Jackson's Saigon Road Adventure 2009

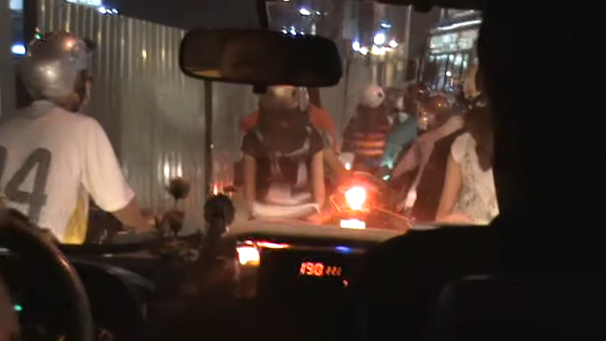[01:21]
Or scratched. I've never seen an accident yet. Look at all these motorbages.